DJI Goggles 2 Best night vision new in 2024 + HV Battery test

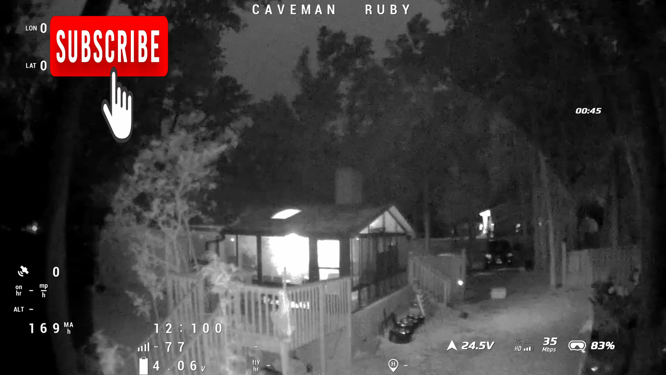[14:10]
the light is just non-existent. It's just completely dark here right now. The street lights do help a little bit. I do want to mention those spotlights that you see around the edge of the property are all invisible to the human eye as well. Those are security camera infrared lights. So even though it seems like the whole house is lit up on the outside, to the human eye it's actually not lit up at all.
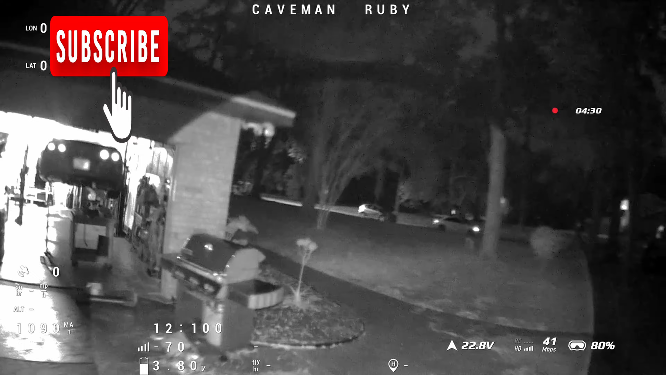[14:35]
So on this flight we were able to get around